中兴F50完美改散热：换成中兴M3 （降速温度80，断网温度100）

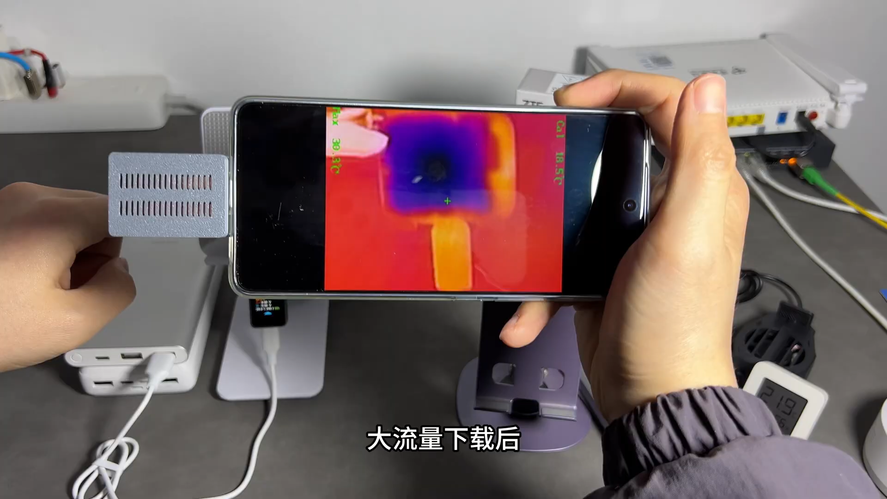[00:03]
给中芯F50装上小空调大流量下载后F50的表面温度只有十几度这样就是最好的散热方案吗其实中芯还有款同
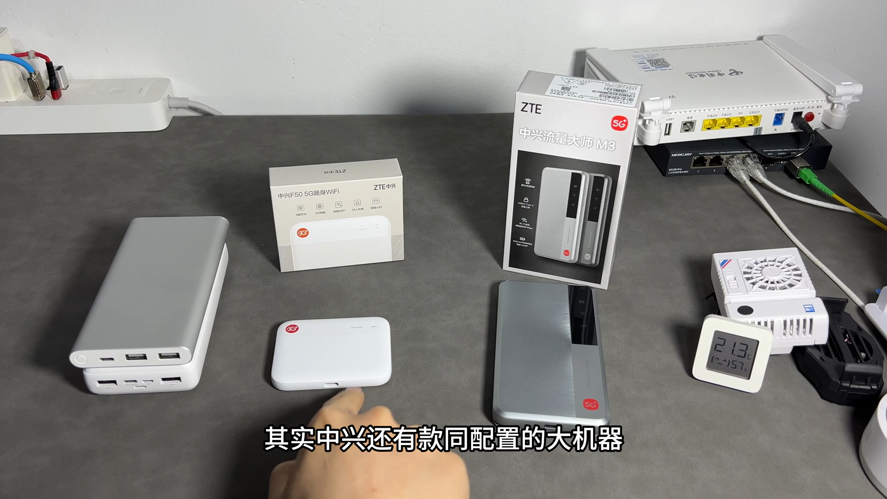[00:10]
配置的大机器中芯M3我们测试一下两款机器的温度差异目前这两款机器已经断电放置很久了它的温度已经趋近于环境温度21度我们用热成像看一下都在21 22度左右
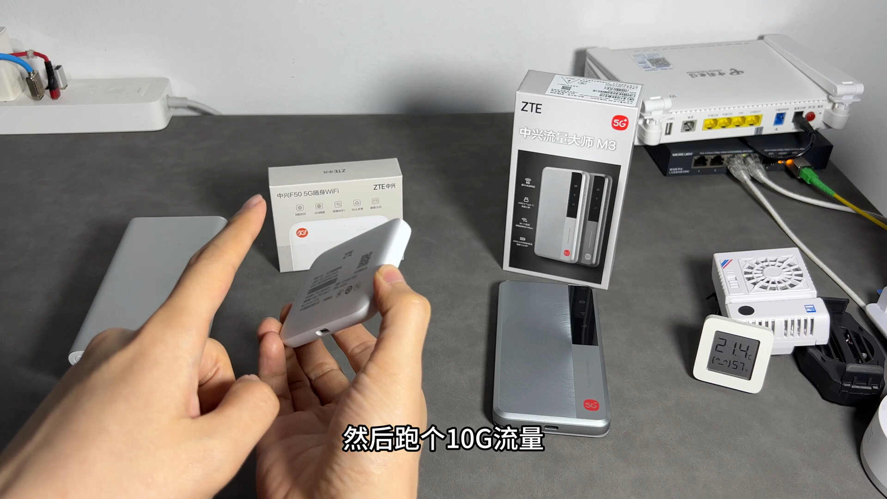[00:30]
我们先测速然后跑个实际流量看看它的温度能上升到多少
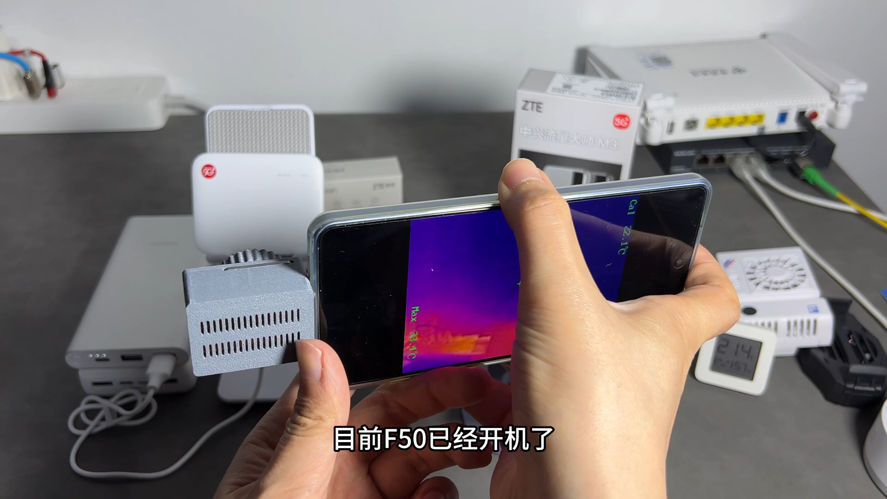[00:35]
目前F50已经开机了我们看一下它的表面温度它的表面温度稍有上升大概是24度左右
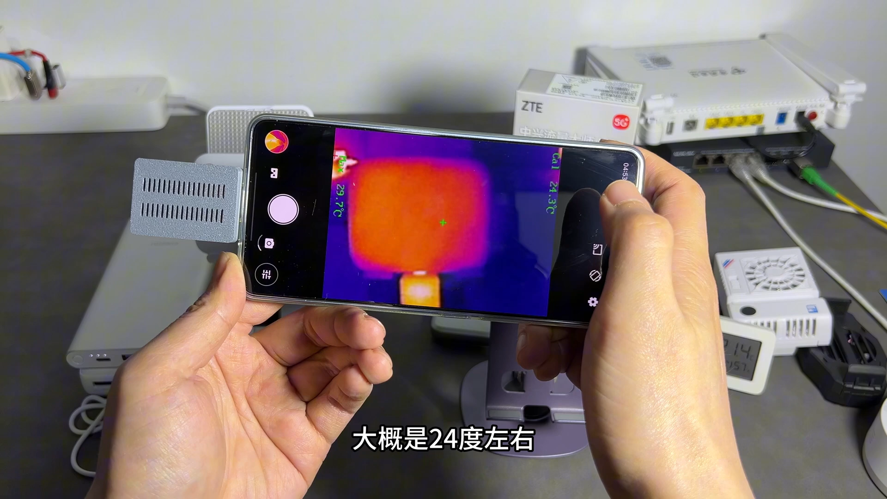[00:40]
目前CPU温度是33.98度很低然后目前的信号是多少呢是-86这个角度的信号还挺好的-86然后我们测一下速
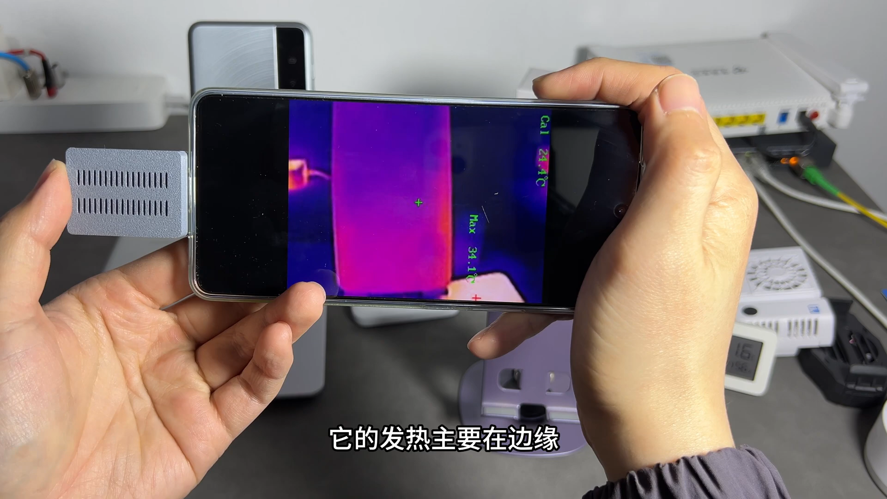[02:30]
On screen: max 34.1°C
它的发热主要在边缘啊可能在这个地方主板是在这个位置这个下面这一块后台显示CPU温度29.
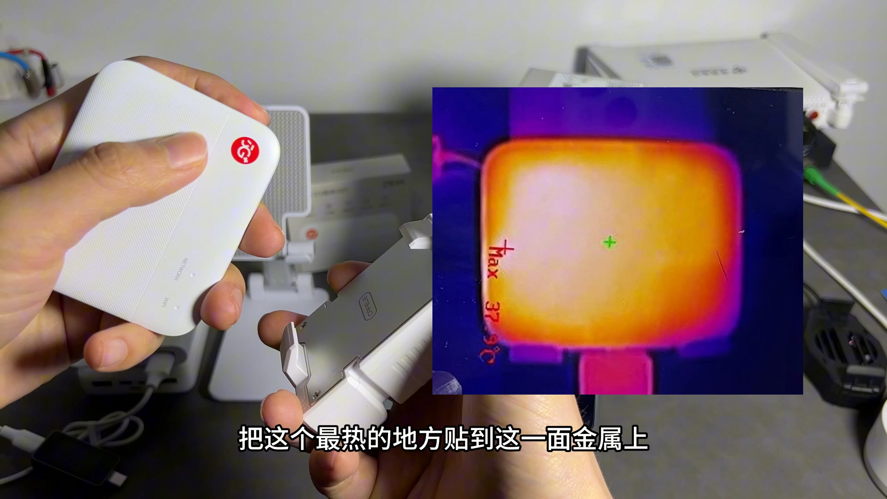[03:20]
最热的地方贴到这一面金属上
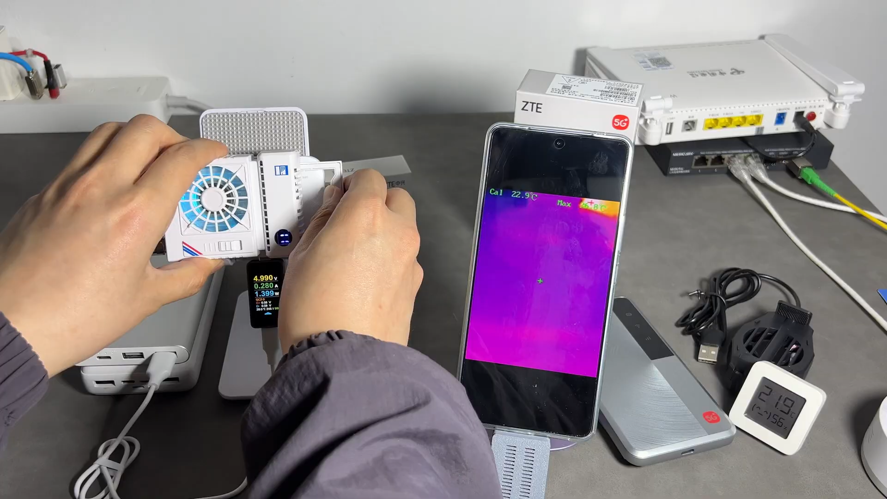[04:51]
大家看一下它的温度分布冷冷的这一面都是这个半导体给它散热的这一块但冷面是16度左右中间的冷面在慢慢的升温手摸上去也是很冷的
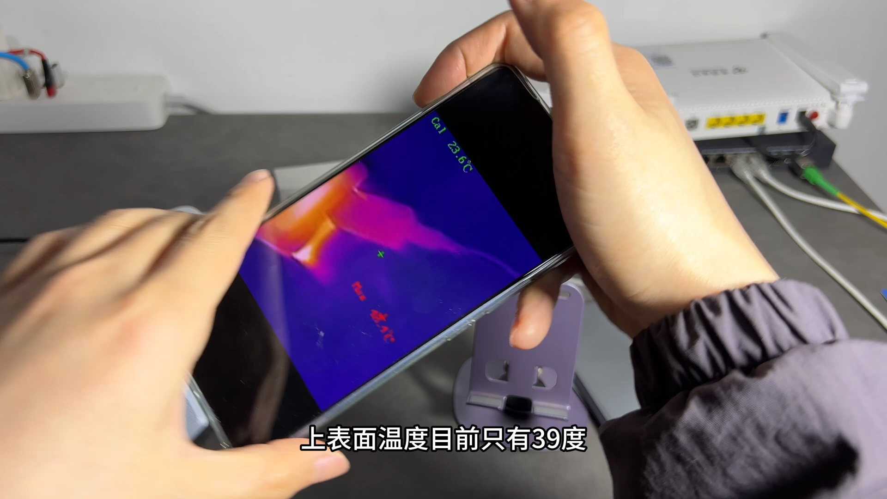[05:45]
目前只有39度后台显示CPU温度49度并缓慢上升接下来我正常跑流量看看什么时候会降速
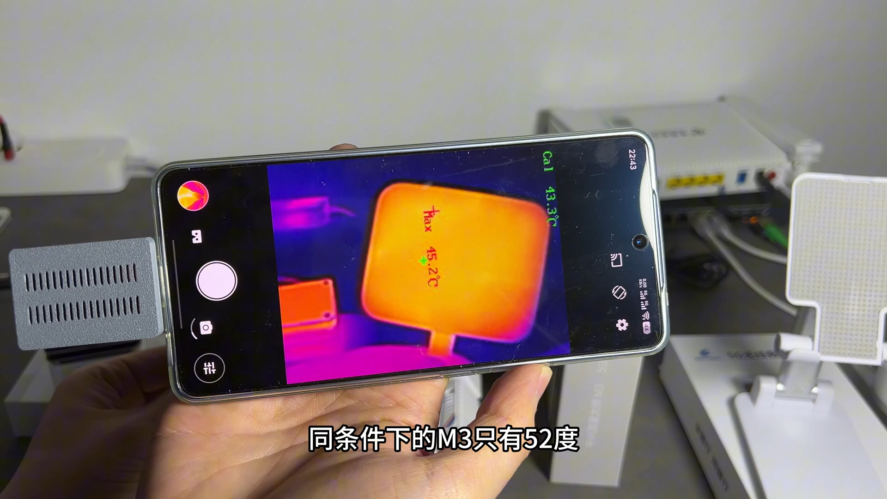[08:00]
On screen: max 45.2°C
3只有56度哪怕F50再套上半导体散热器也比M3高几度